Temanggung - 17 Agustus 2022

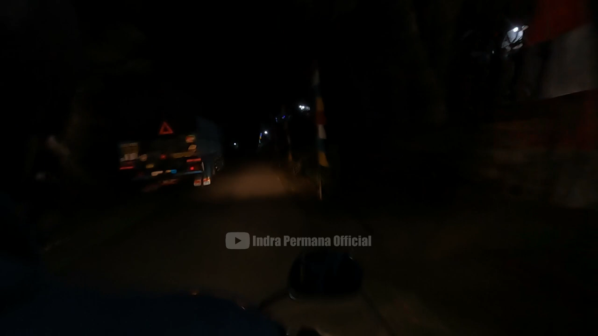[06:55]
Saya merasa ngeri juga Karena jalan yang naik turun begini Risiko kecelakaan Jadi lebih besar Dibandingkan kalau Saya diantar naik mobil